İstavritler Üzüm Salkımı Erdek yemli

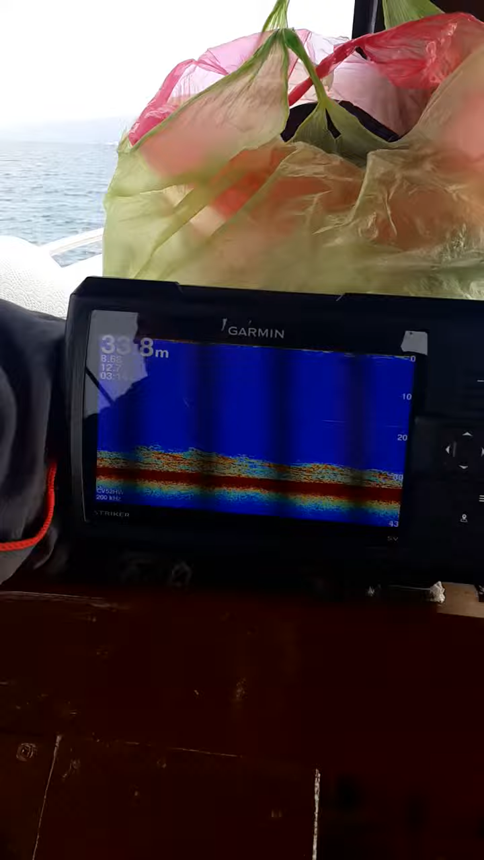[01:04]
Radarı Da Göstereyim Şöyle Gerçi Buayda Çok Net Göstermiyor Gördüğünüz Gibi Yıkılıyor Şuanda